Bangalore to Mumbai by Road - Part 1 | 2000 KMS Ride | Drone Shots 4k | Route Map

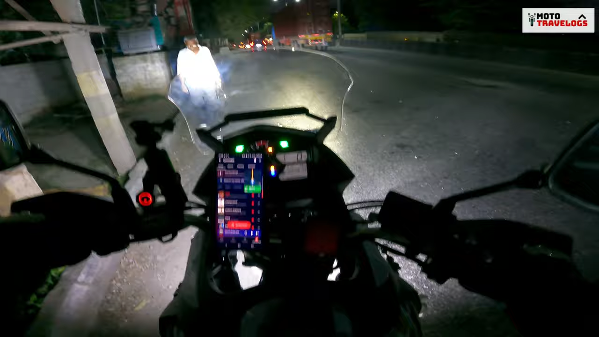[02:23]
now i can actually see i am going to show you the beautiful sunrise beautiful highway and lot of things on the way so why look as you can see it's in the morning i mean it's not much time it's 6am